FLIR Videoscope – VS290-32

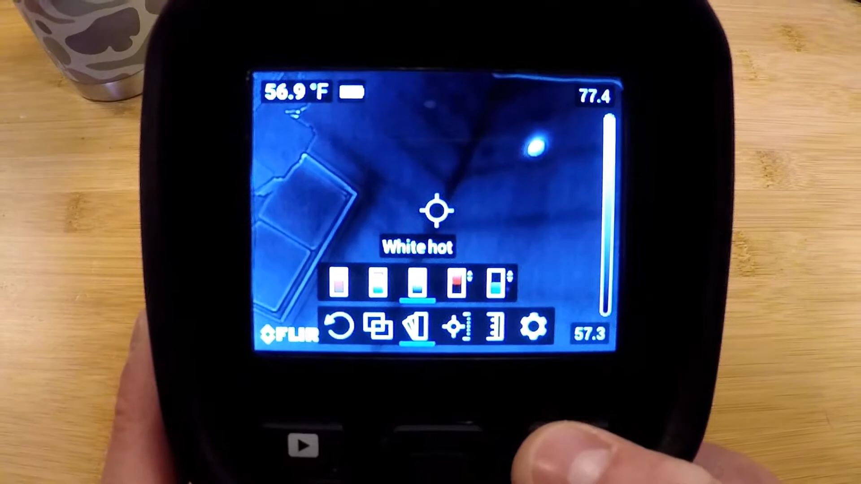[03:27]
On screen: spot 56.9°F
very easily temperatures above or below a certain threshold.
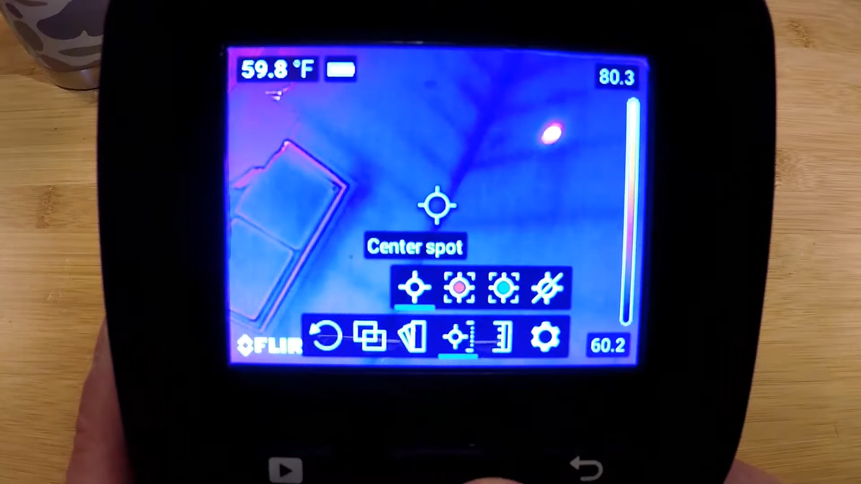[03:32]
On screen: spot 59.8°F
Next menu over is our measurement tools, our spot measurement and our hot spot box extremely helpful here.
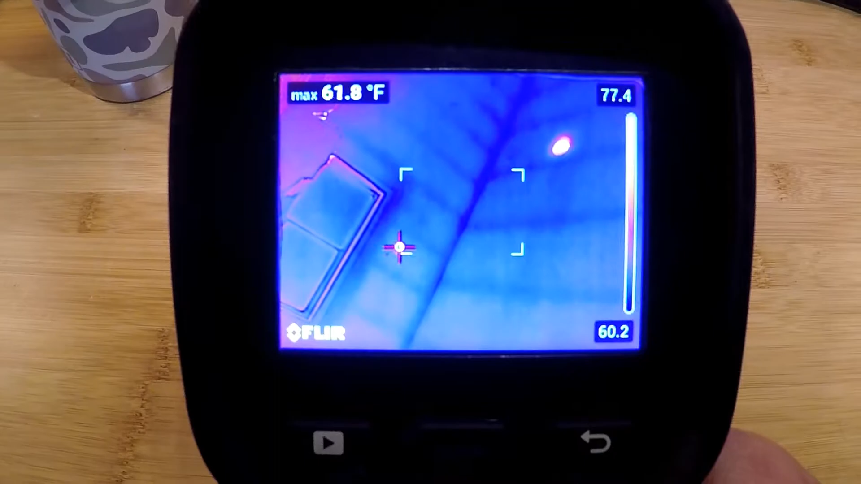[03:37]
On screen: max 61.8°F
When that's activated it will show us the hottest spot in the square.
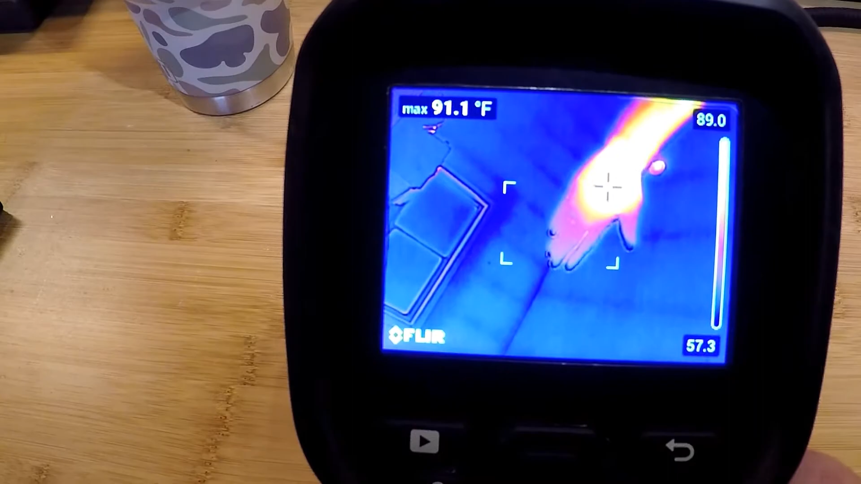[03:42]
On screen: max 91.1°F
So you can see the cursor jumps to my hand, a very very good time saver if I go over to the cold spot it does the exact same thing
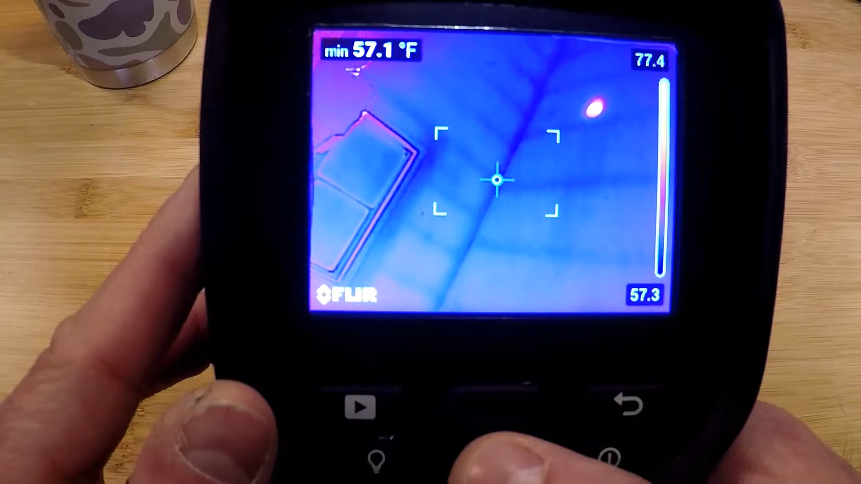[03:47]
On screen: min 57.1°F
for the coldest spot in the box and displays that in the top left corner.
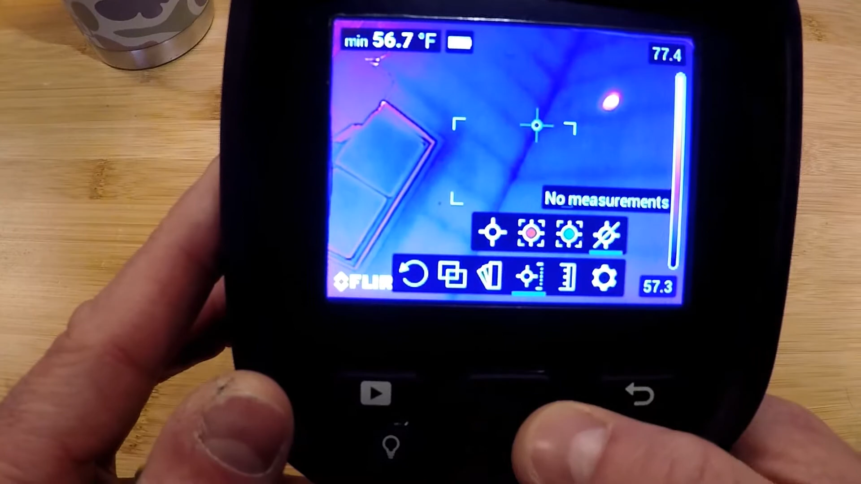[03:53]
On screen: min 56.7°F
Our next menu over is just a no measurement screen, clears the screen for the operator to see the full field of view.
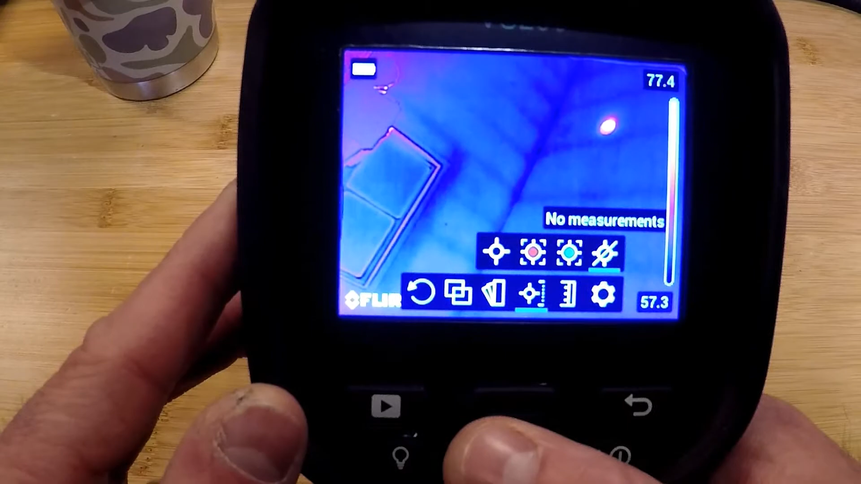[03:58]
Our next menu over is our thermal thermal scale, our temperature scale.
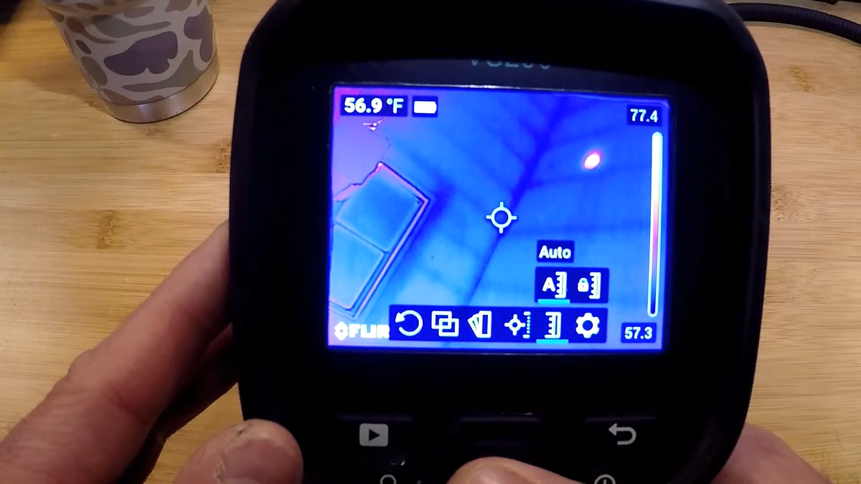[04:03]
On screen: spot 56.9°F
So I mentioned we can leave it in auto scale which is auto adjusting based on what's in the field of view.
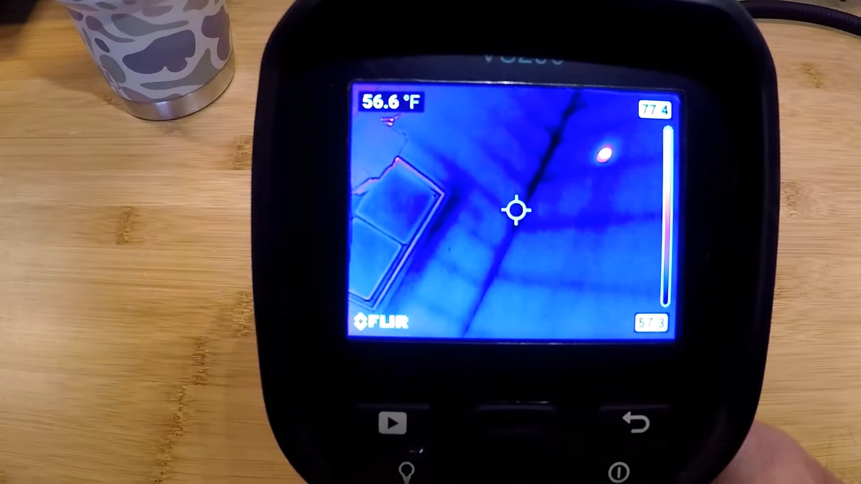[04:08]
On screen: spot 56.6°F
What we can do is lock that field of view.
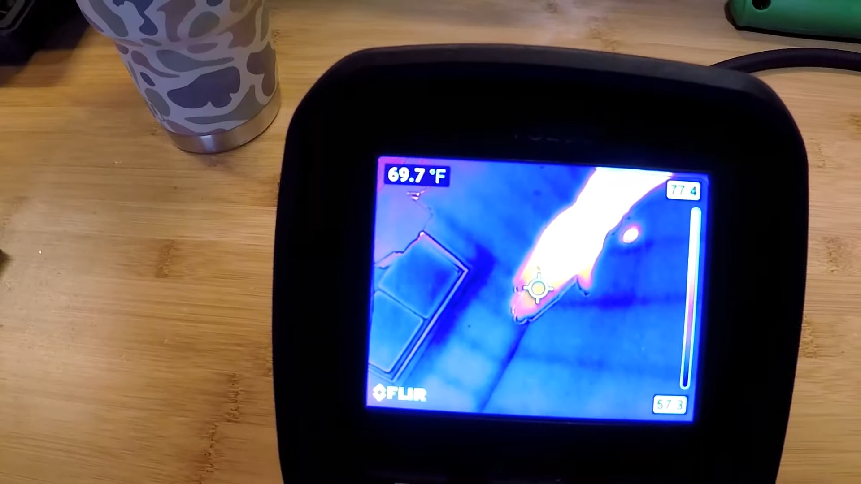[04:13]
On screen: spot 69.7°F
So right now my hand is above the top end of the scale which is why it's showing up white hot.
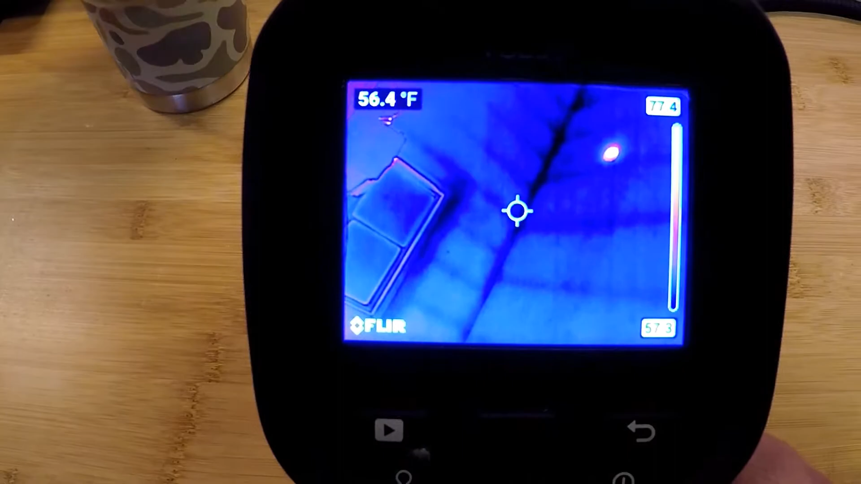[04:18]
On screen: spot 56.4°F
The tighter our scale the more contrast we'll see on the screen. So we're going to switch that back over to auto scale.
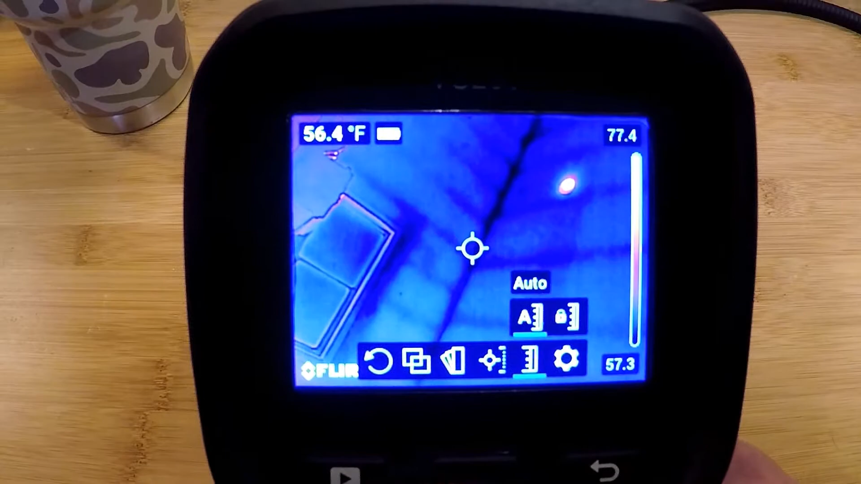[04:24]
On screen: spot 56.4°F
In our settings menu we have a recording mode.